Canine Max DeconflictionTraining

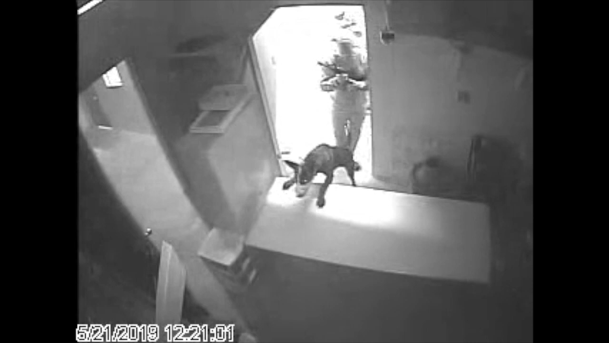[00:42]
up and I wanted the dog to be presented to me on the other side of this door.